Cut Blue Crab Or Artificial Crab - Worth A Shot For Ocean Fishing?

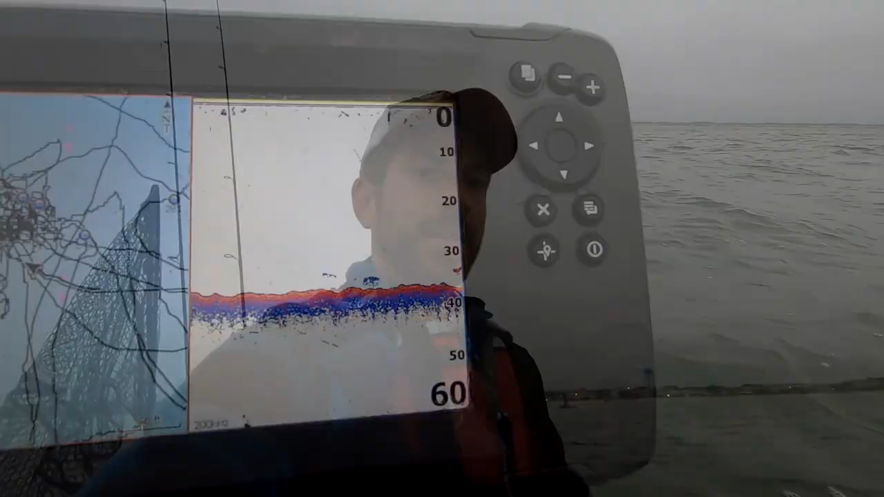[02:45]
Looks like something. Oh, this guy. I guess they like it when it blows east.
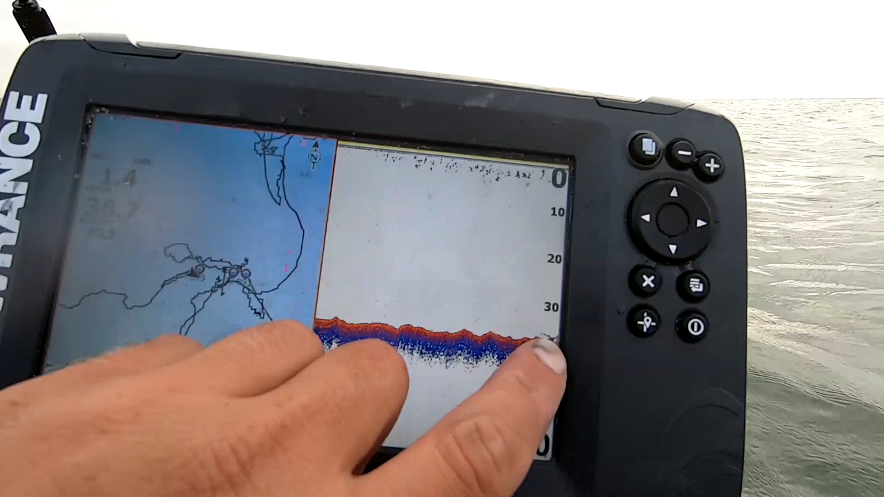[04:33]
Start of it. Possibly a couple fish. A little fish.
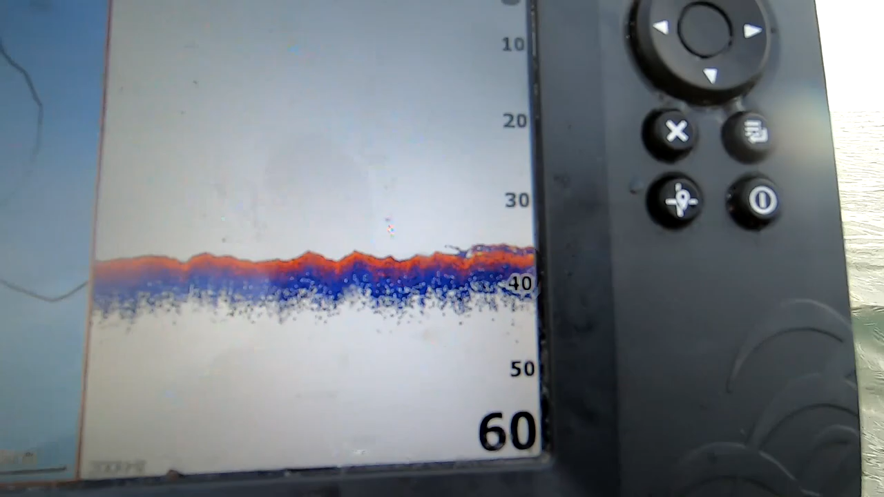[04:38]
36 feet of water.
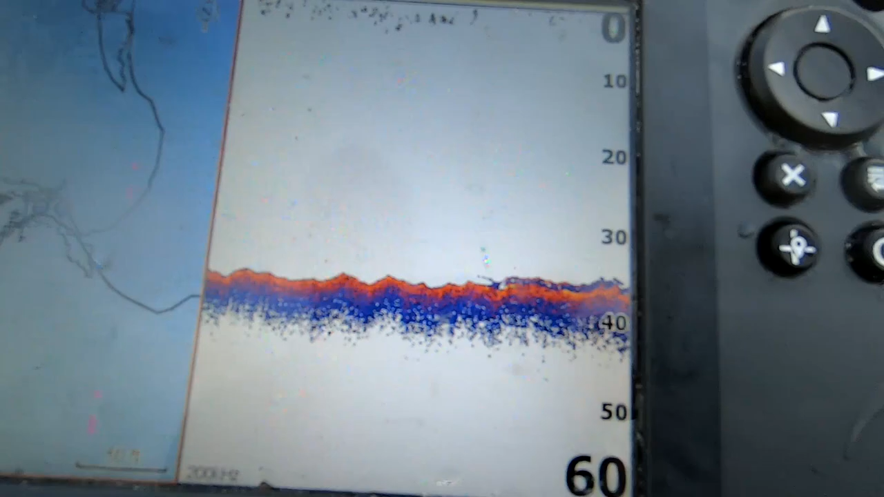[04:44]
This is where we hooked that fish. No lying stuff. Not too much relief.
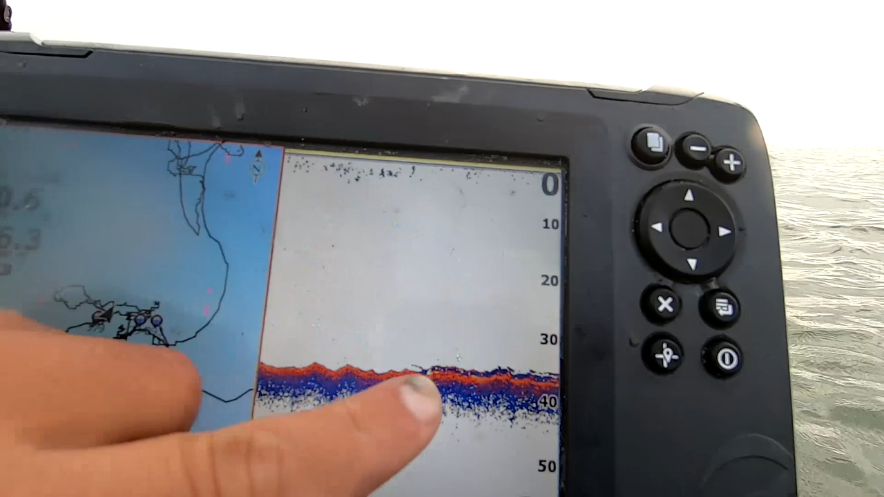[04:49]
If I go a little further up, the release gets heavy.
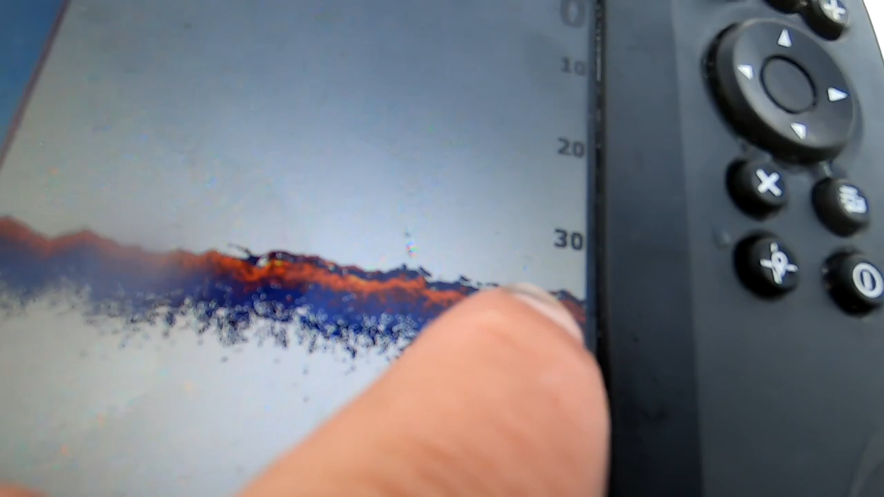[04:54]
That there is probably a predator fish of some sort. You've got to stop.
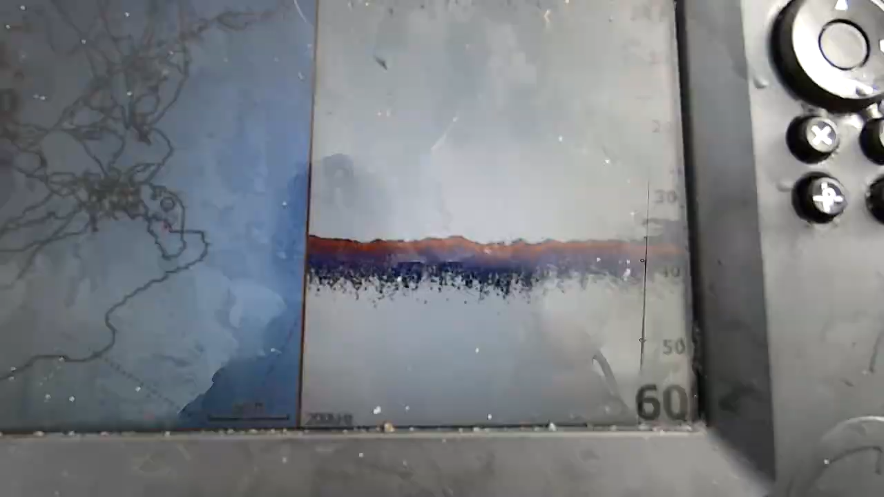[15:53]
I don't see life on it, but it's, yeah, this one will get you good.
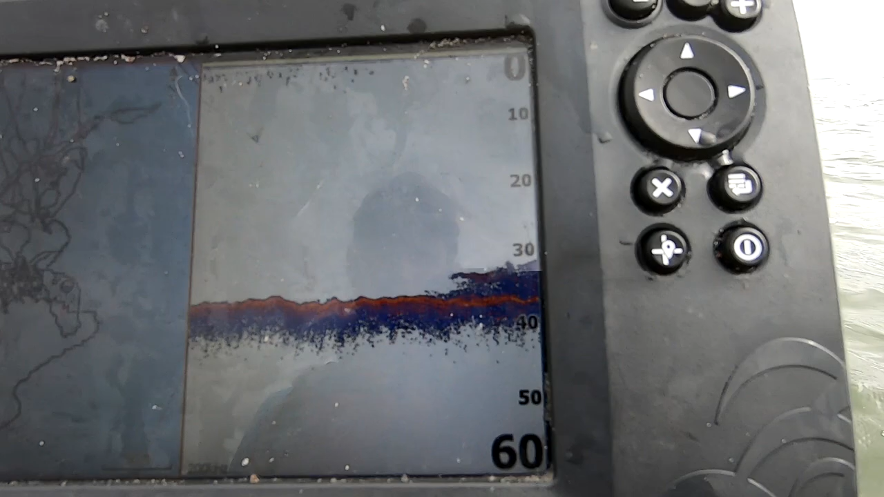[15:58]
This one will snag you real hard. Alright, so I gotta put the crabs right on that.
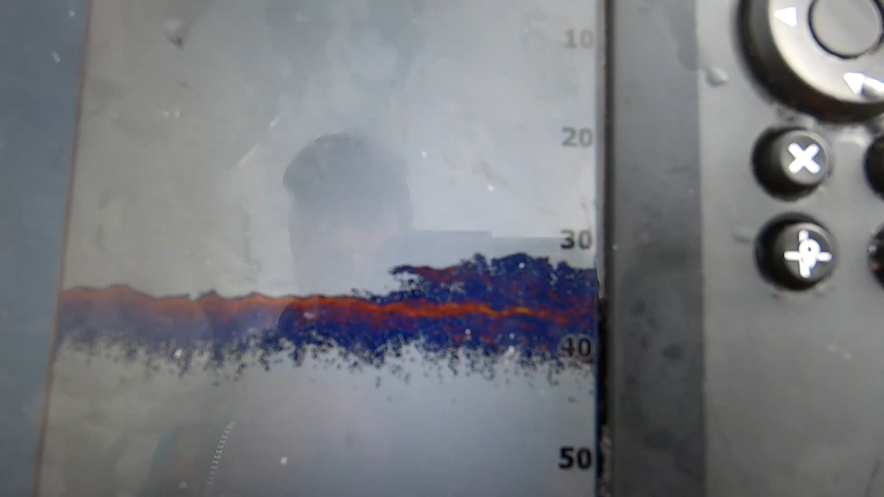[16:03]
We're on one black drum and four reds? Yeah, four reds. That's not too bad. Nothing else really out here right now.